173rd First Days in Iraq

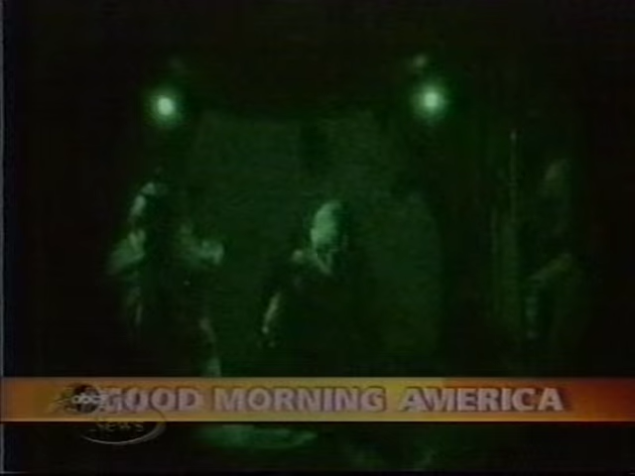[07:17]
1,000 American troops opened up the second front in northern Iraq with one of the largest parachute drops since World War II. About 1,000 U.S. paratroopers have secured an airfield in northern Iraq.
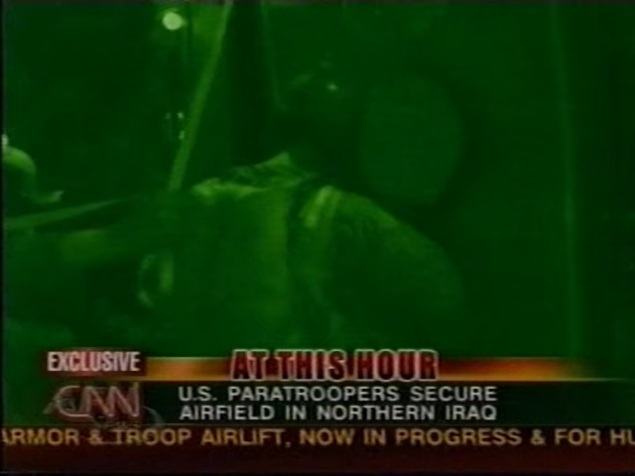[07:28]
Members of the Army's 173rd Airborne Brigade parachuted into the Kurdish-controlled area under the cover of darkness.